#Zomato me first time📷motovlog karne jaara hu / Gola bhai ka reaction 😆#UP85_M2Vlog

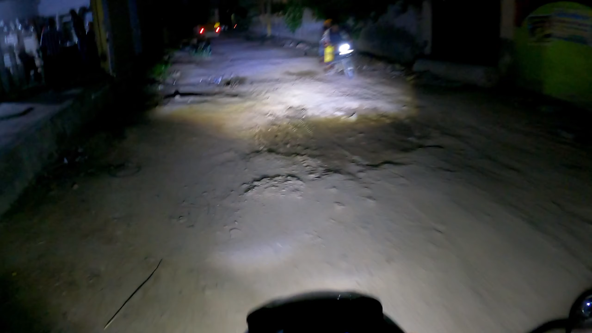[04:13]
तो भाई रोड तो बहुत अच्छी बनी थी यहाँ की।